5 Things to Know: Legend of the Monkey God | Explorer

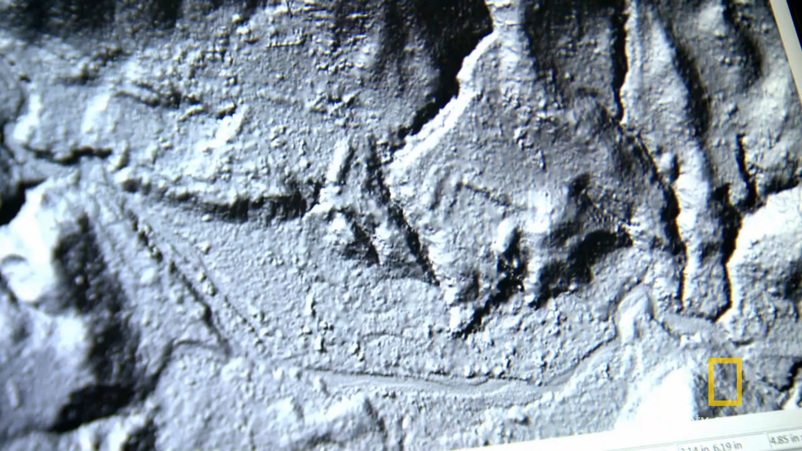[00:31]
Now you can see these, Look at that. What looks like rectangular structure.